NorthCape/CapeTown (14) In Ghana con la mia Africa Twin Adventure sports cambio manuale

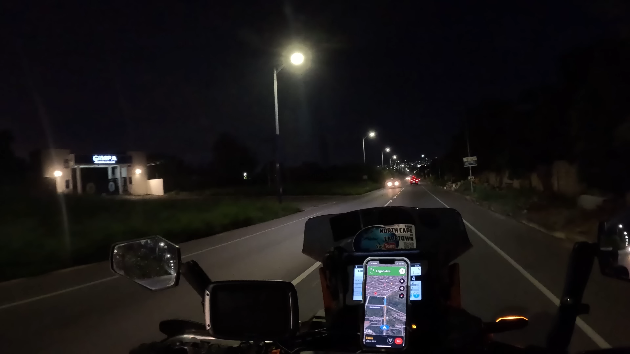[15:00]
E là in fondo, all'orizzonte, si vedono le luci di Accra. Non sembra neanche di essere in Africa adesso. Eppure siamo nel pieno dell'Africa. sempre più vicino all'equatore. Ma io adesso non vedo l'ora di essermi, di essere in hotel e riposarmi. Ogni giorno una sfida qua, ragazzi. Giornata fantastica, un onore aver incontrato i due ragazzi canadesi. Bonsoir.